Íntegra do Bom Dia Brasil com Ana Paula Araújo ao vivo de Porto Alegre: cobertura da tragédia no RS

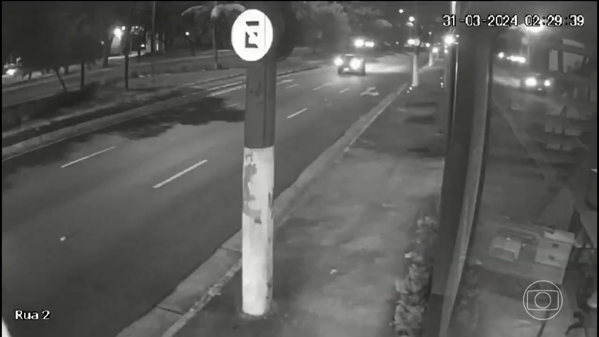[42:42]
Ele dirigia um carro a mais de 100 km por hora e causou o acidente que matou o motorista aplicativo Ornaldo Viana. O amigo que estava no carro com ele teve ferimentos graves.